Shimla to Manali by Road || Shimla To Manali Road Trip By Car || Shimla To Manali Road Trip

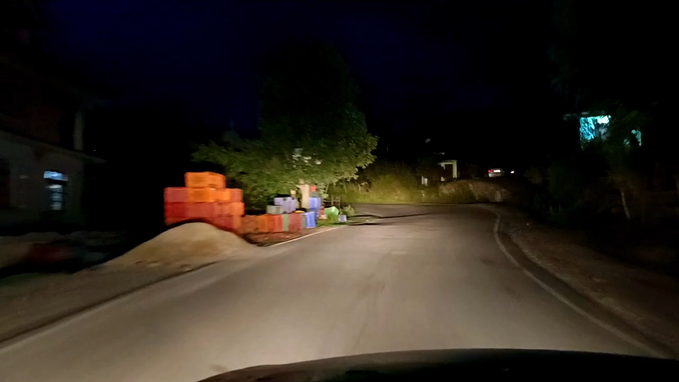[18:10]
अभी हम लोग नगर क्रॉस करते हुए मनाली की ओर जा रहे हैं, और ये देखिए नगर के आने के पहले ही दोनों साइड में यहाँ पे एप्पल ट्रीज,
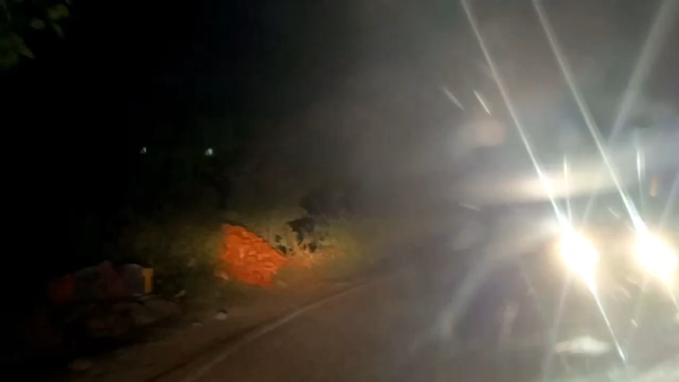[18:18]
केवल सेब का बगीचा ही बगीचा दिख रहा है।
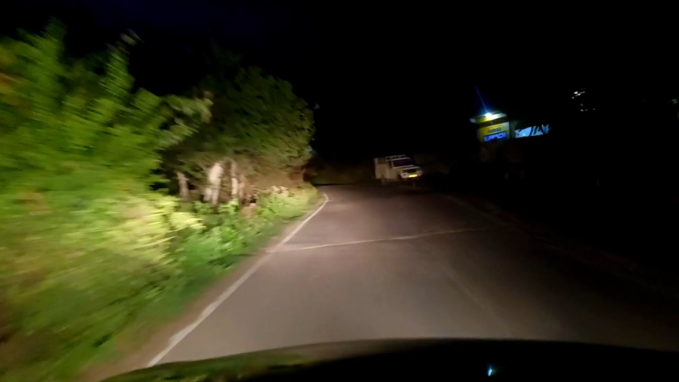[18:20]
इन एप्पल ट्रीज के ऊपर काफ़ी सारे एप्पल भी लगे हुए हैं, क्योंकि अभी सीज़न है जुलाई और अगस्त,
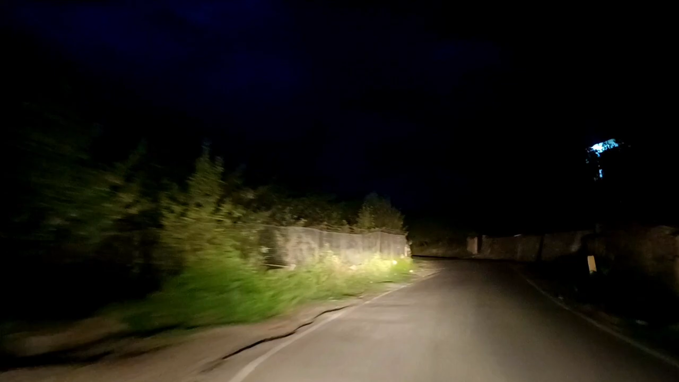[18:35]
तो सीज़न टाइम में देखिए यहाँ पे एप्पल भी छोटे छोटे देखने को मिल रहे हैं।
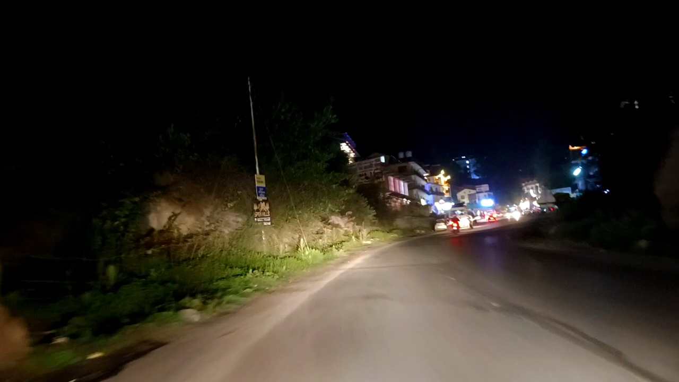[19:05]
हमारा होटल में आने वाला है होटल वेस्ट रिवर साइड,
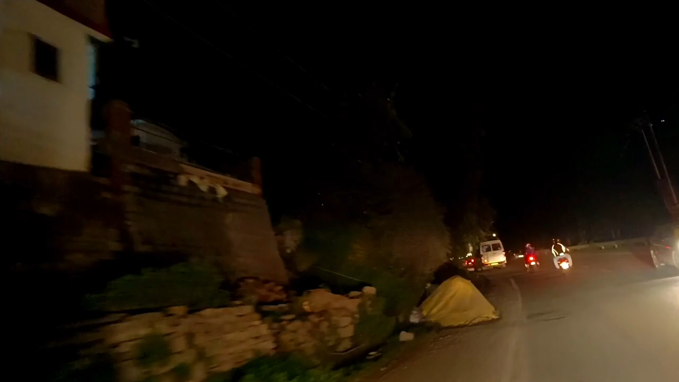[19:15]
ये एरिया मनाली का है, इसको बोलते हैं कनियाल।
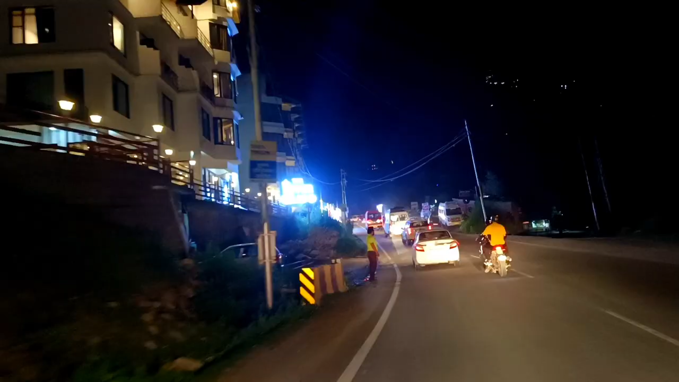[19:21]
ये मनाली का व्यू देखिए रात का, भी बड़ा सुंदर दिख रहा है,